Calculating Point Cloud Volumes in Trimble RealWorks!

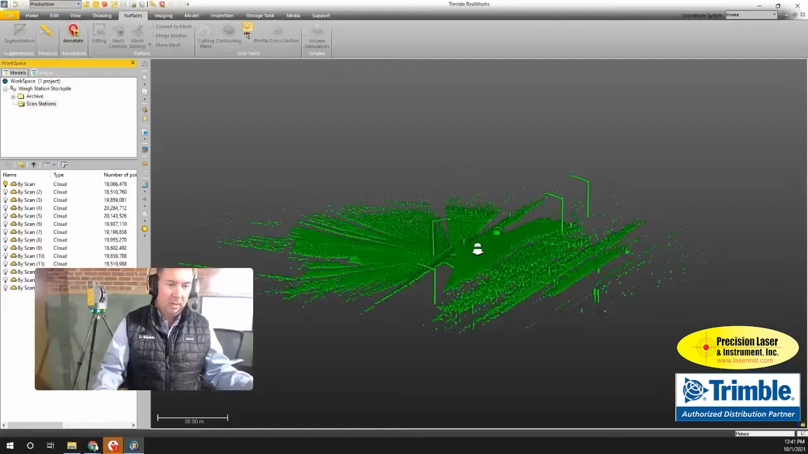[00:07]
here's where the first scan started this white or this circle
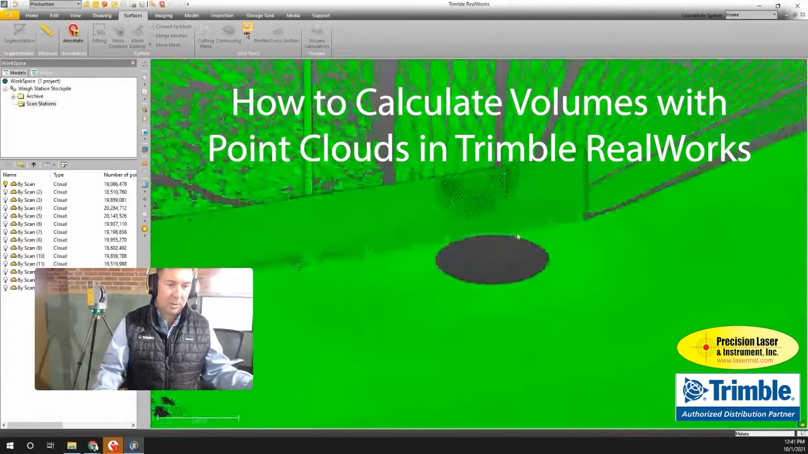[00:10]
here was where the scanner was and that circles underneath the scanner so you don't see any data there but you could see that it missed a few areas right we didn't get everything with one go
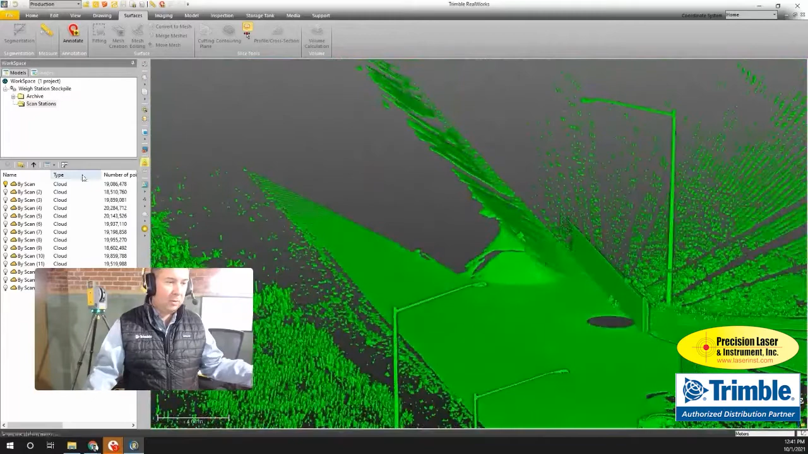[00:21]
so then we did another scan and that filled in a little bit more over here and then we
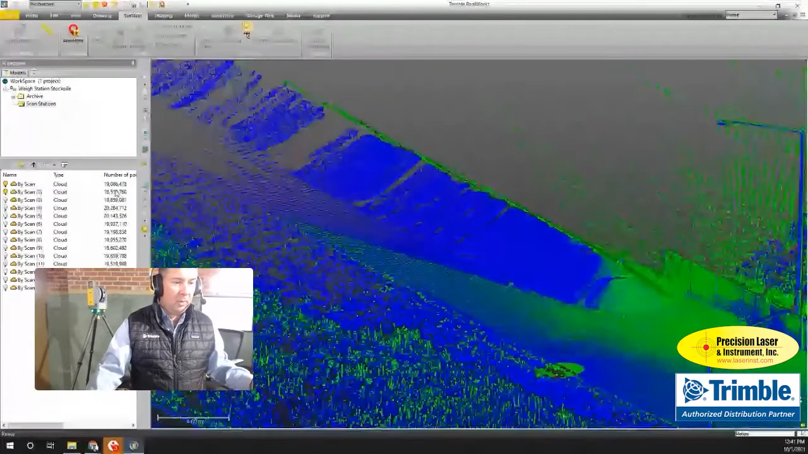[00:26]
did another scan and so on and so forth until we got all the way around
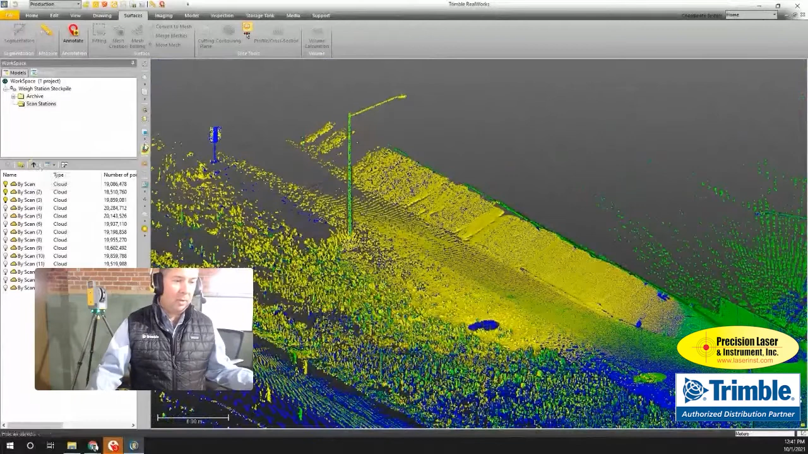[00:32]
the stockpile and had everything captured and put together in one cohesive point
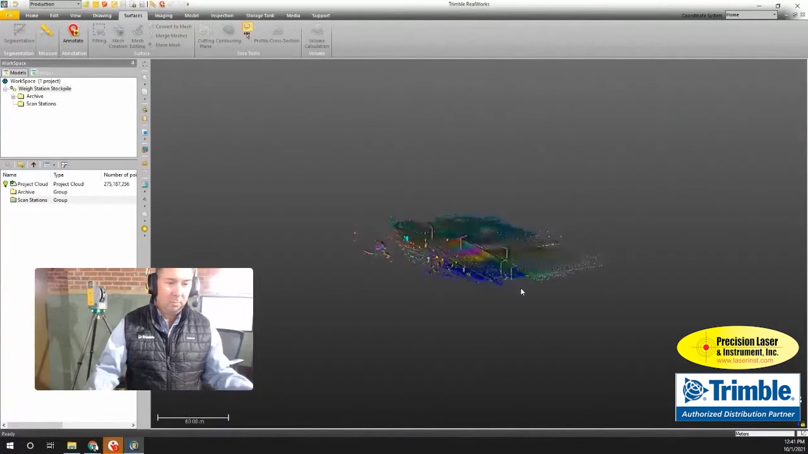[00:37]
cloud which you see here and the software was able to match all these
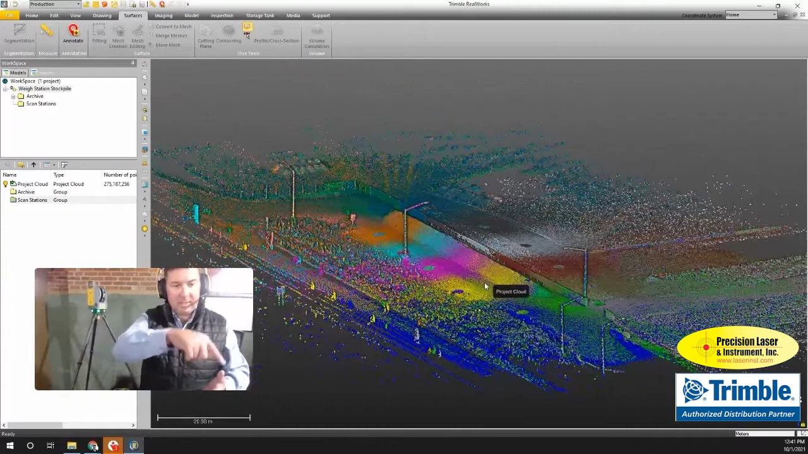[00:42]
scans together almost like pieces of a puzzle only fitting one way so put those together I
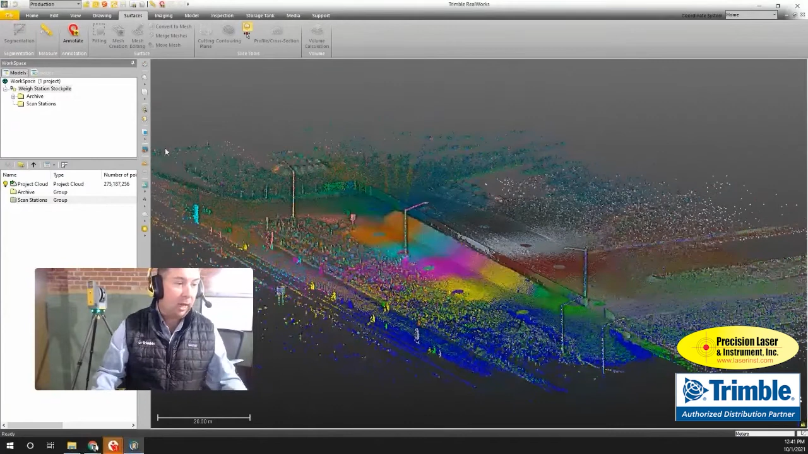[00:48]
also used images so I was able to capture color to go with this which you see here
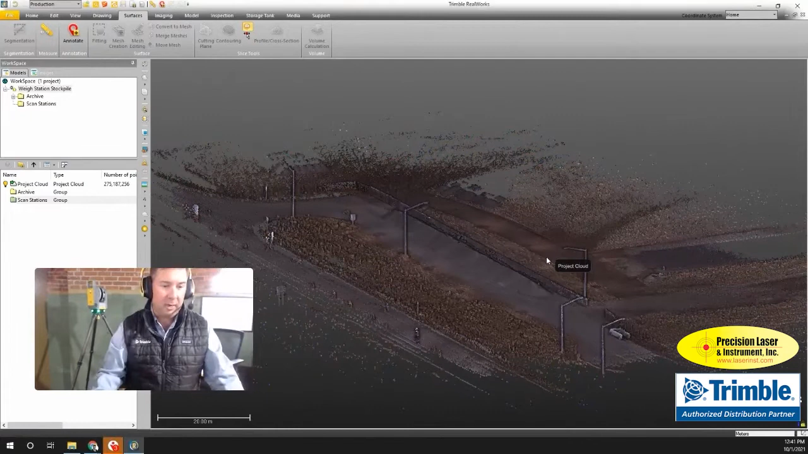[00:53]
now it was kind of a dark gloomy day when I did that it was cloudy it was getting to be evening
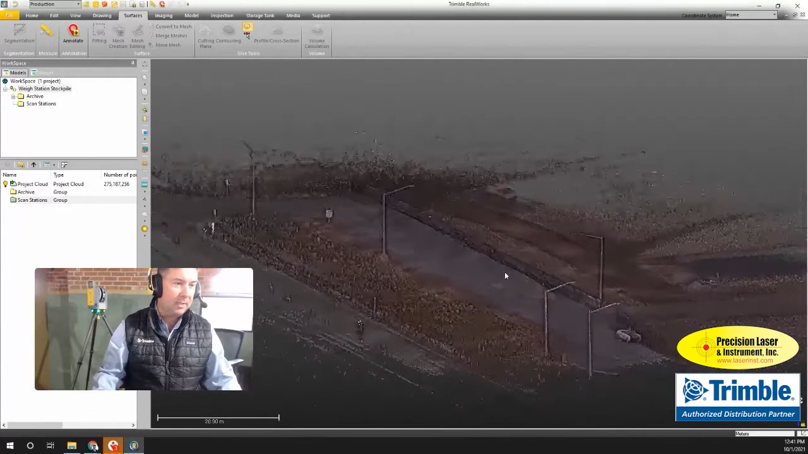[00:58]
time so I'm just going to jump in here real quick and show that I can just bump up
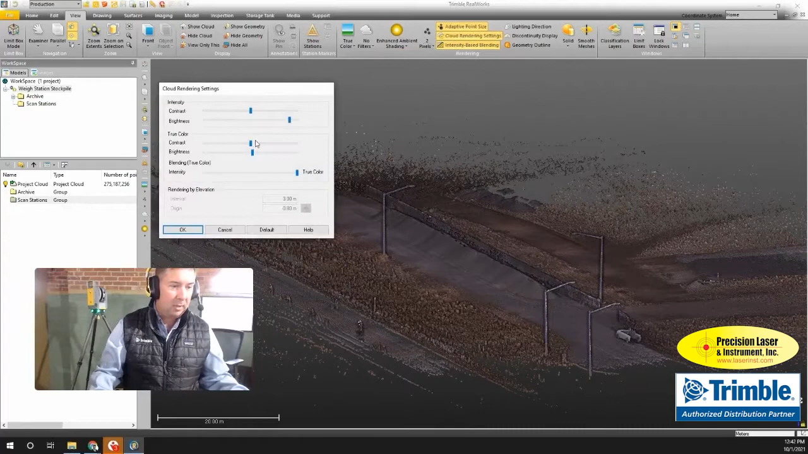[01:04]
this brightness so it makes it a little bit easier to see what I'm doing here it looks really good
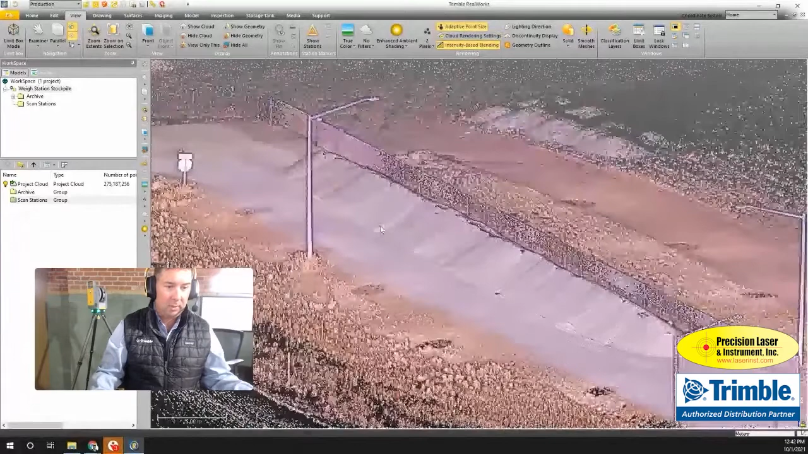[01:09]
now once I've got the data inside of Trimble RealWorks which I'm showing you here this is where
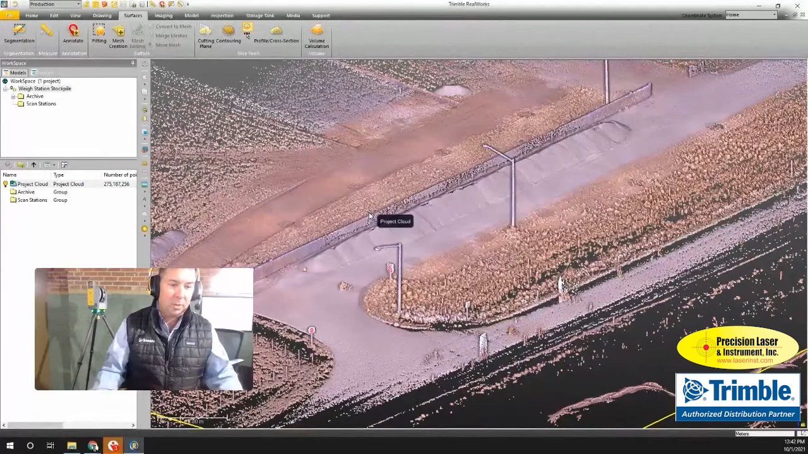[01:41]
because I want to create a solid surface there's a few things on here like these
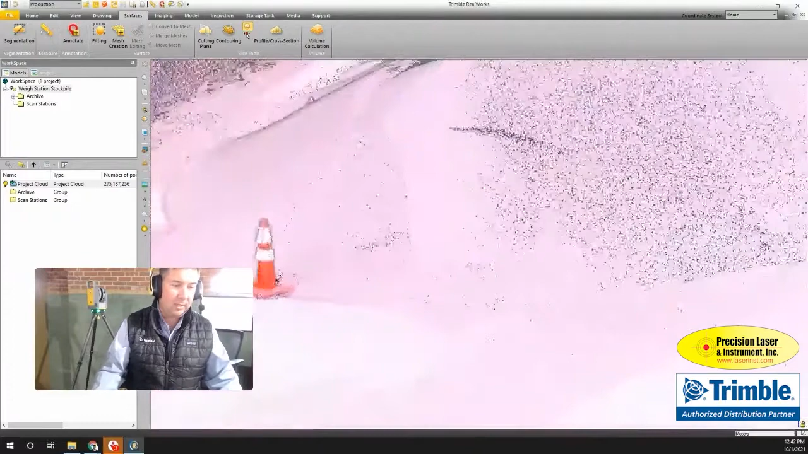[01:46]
cones there's a couple of cones around here that I don't want included in the stockpile
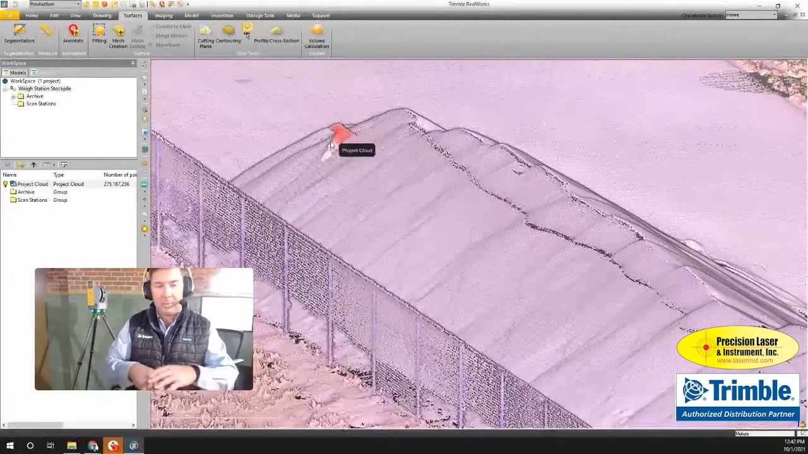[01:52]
so I'm going to cut those out and it's going to create a hole in my point cloud and when I do my volume I don't want a hole there so I'm going to create a surface so I'm just going to select this under
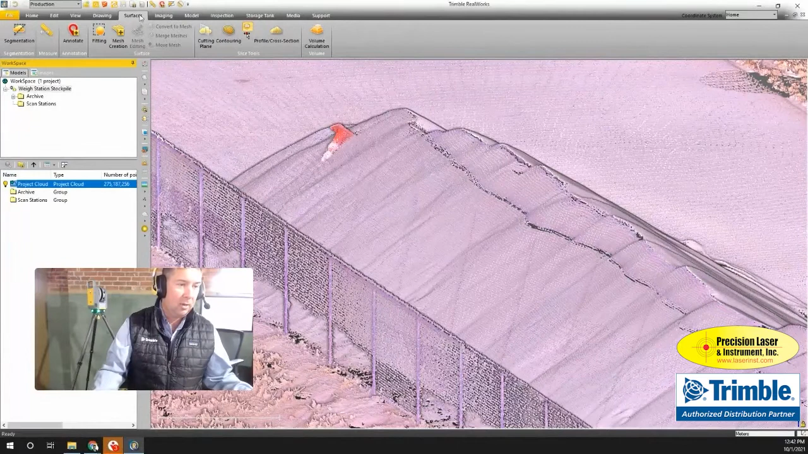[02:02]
my surfaces and then I'm going to go to mesh creation and inside of
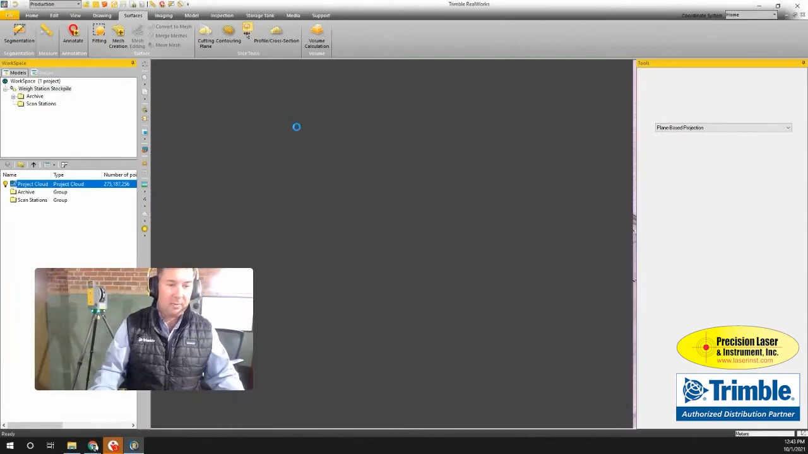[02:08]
the mesh creation tool I'm just going to go in and quickly isolate just the
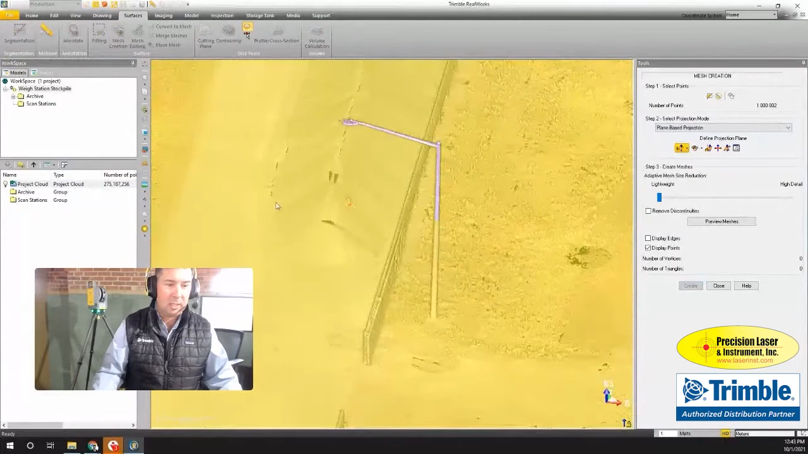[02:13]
stockpile that I want to work with so this is called segmentation and from the segmentation
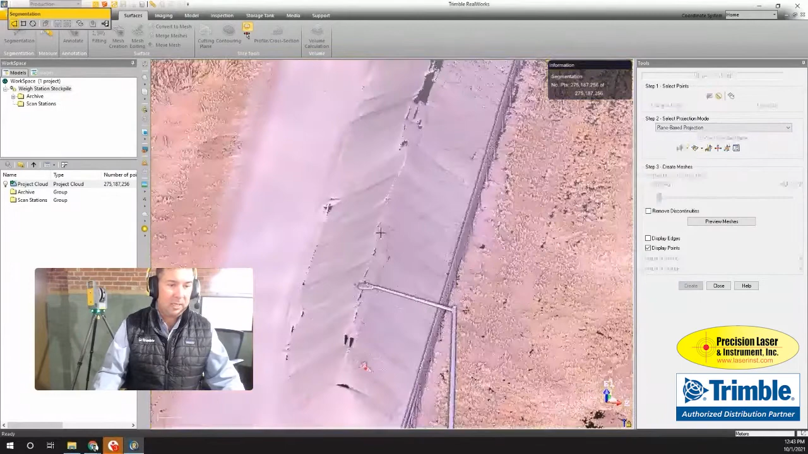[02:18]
just going to view this from the top here and I'm just
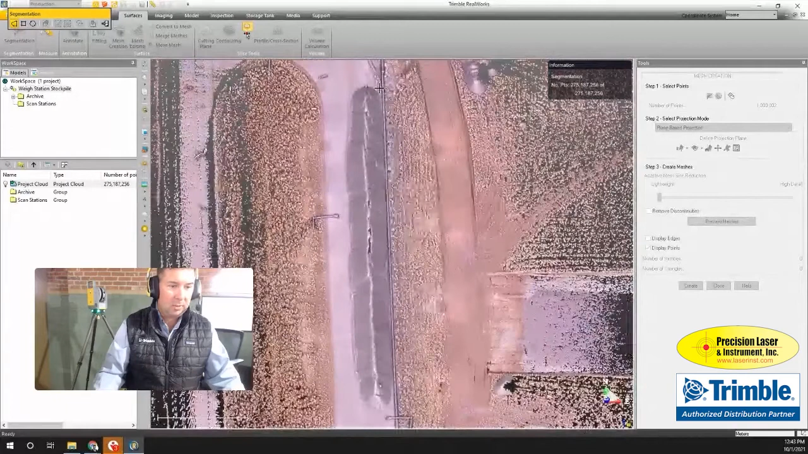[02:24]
going to pick along here along this fence line come around here and keep this in so I'm just getting my stockpile now
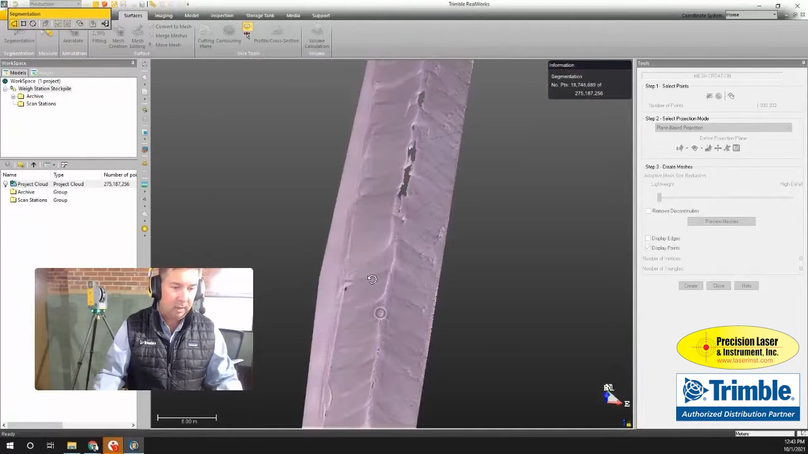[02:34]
I'm just going to look at it from the side to make sure I didn't miss anything and I'm going to increase the pixel sizes